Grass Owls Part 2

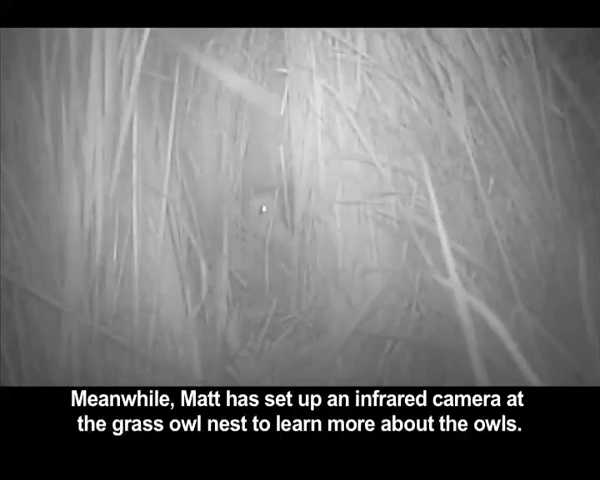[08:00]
En intussen het Matt ook een infrarooi kamera by die graseuilnes opgestel om meer van die uile te leer. Om nog omgevings in die middel van die stad te hee waar jy